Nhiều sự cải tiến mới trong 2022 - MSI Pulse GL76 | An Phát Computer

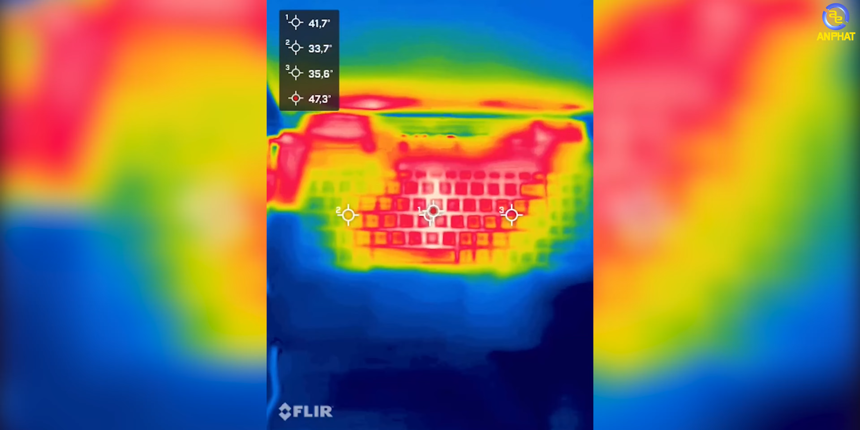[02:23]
cao nhất là tầm 46 độ Thế nên là các bạn có thể thoải mái và an tâm sử dụng trong một thời gian dài nhé Phần màn hình chính là điểm nhấn chính của năm nay Xen M GL 76 này Được chắc bị màn hình kích thước